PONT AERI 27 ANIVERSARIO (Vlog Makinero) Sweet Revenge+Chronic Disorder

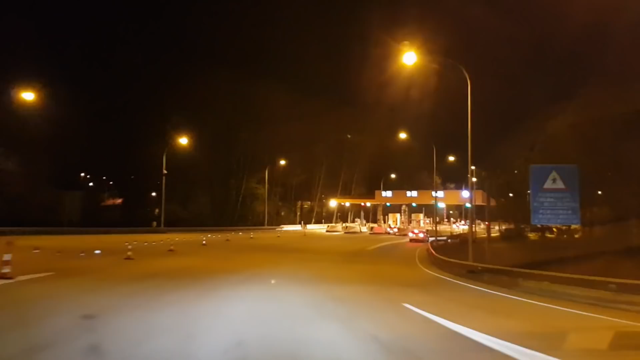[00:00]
Llegamos al mítico peaje del Ponaeri.
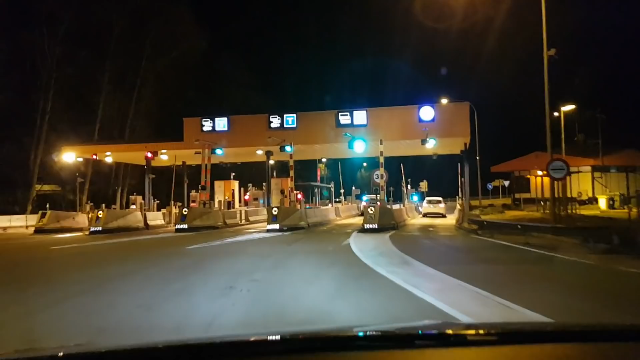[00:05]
Ya se huele la fiesta, familia. Apagar, subir el puente, llegar al polígono y a disfrutar.
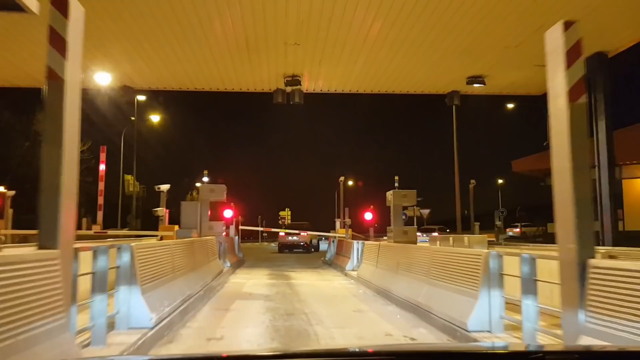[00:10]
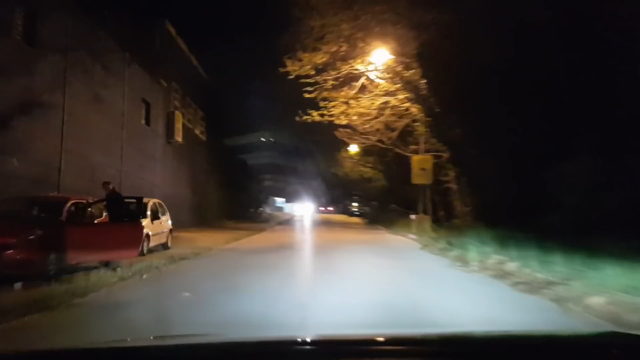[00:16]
Bueno, ya estamos en el antiguo Ponaeri de Vallgorguina, familia.
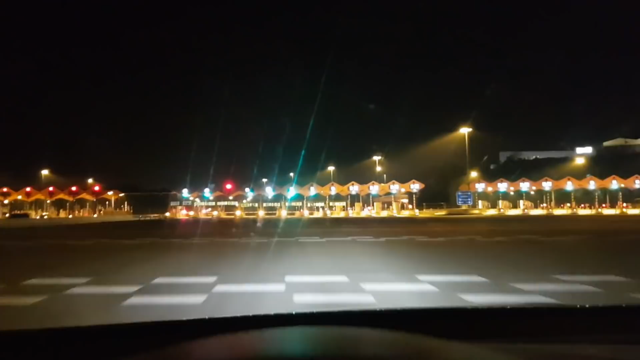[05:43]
Peaje de la Roca del Vallés. Pagamos y nos vamos para casa, que ya es tarde.